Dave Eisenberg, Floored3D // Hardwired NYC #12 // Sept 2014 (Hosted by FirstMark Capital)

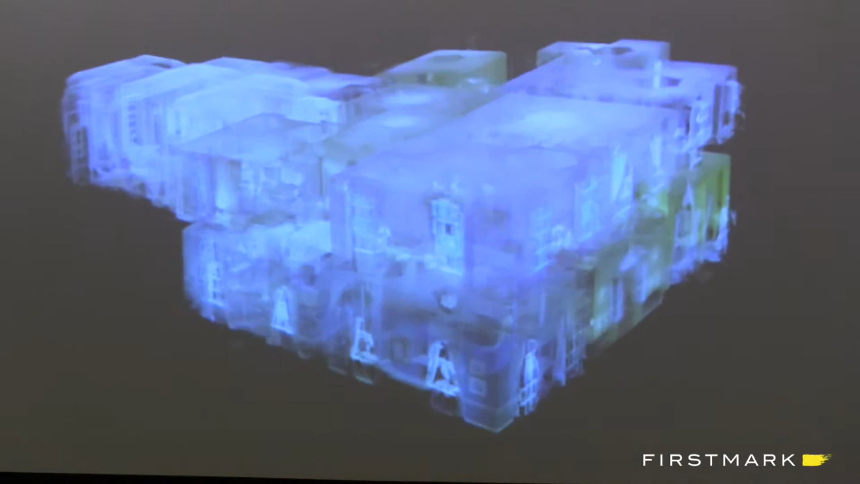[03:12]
This actually was the interior of the Gracie Mansion, which we scanned in about two hours, right before Mayor Bloomberg actually left the office.
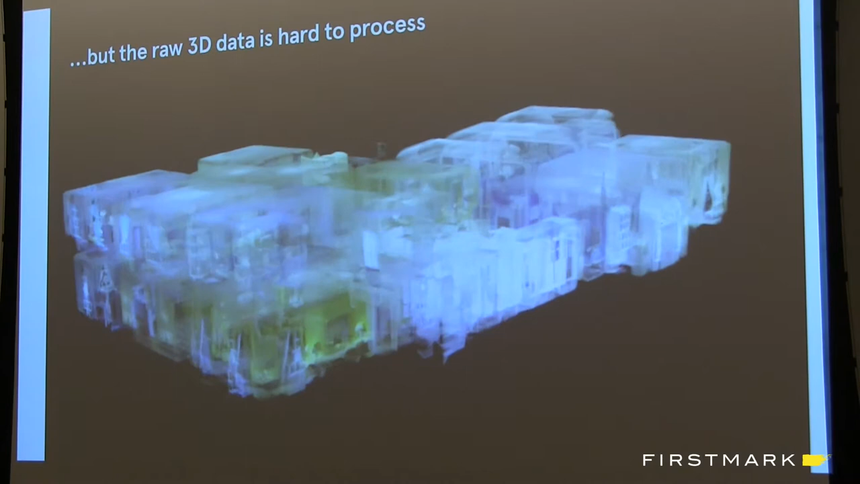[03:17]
He had restored the mansion to its sort of historical prime,
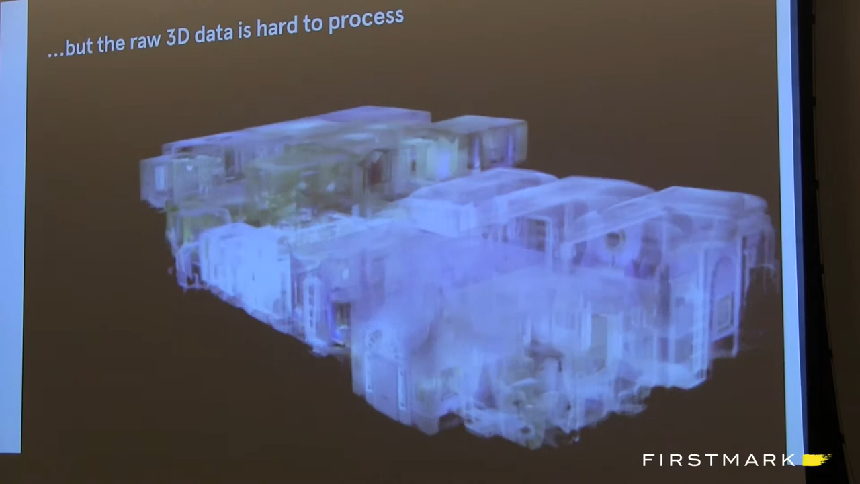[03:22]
and the new mayor was moving in, and a lot of things were changing, and this was a digital record of the sorts. And what I was fascinated by was both how cool it was in terms of having the three-dimensionality.
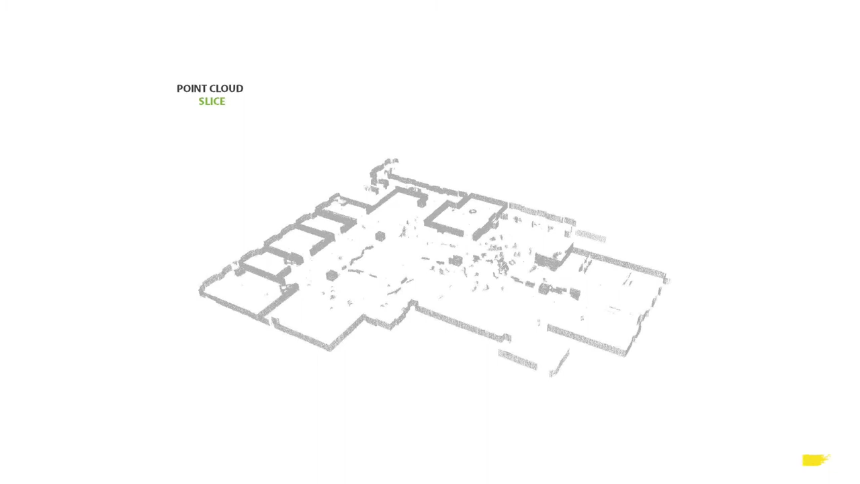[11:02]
then doing some feature detection in order to segment columns from windows and walls from floors, et cetera.
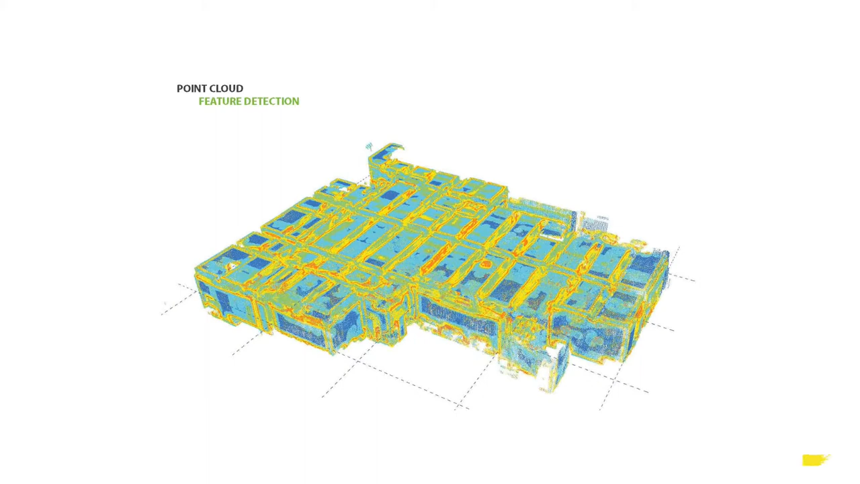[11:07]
We then build up the model by finding single-sided walls versus double-sided walls.